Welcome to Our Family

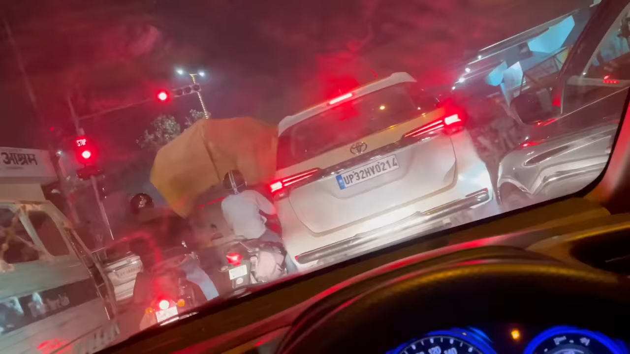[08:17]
सिग्नल में बहुत भीड़ होने लगी, एक्चुअली उस साइड का पूरा ट्रैफिक बंद कर दिया, तो सब लोग पीछे से घूम के अभी यहाँ पे आते हैं।